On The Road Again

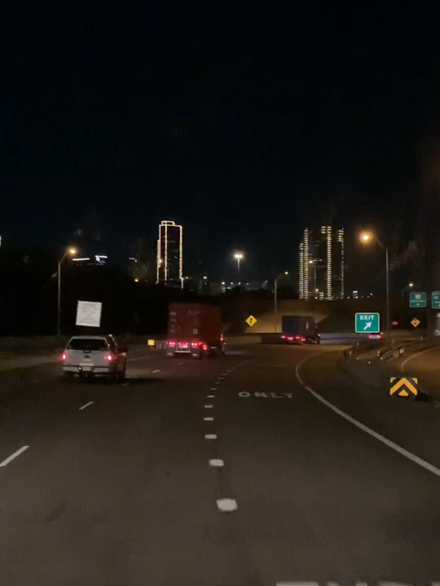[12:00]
0.3 miles ahead, take ramp to I-35. The other side of the floor.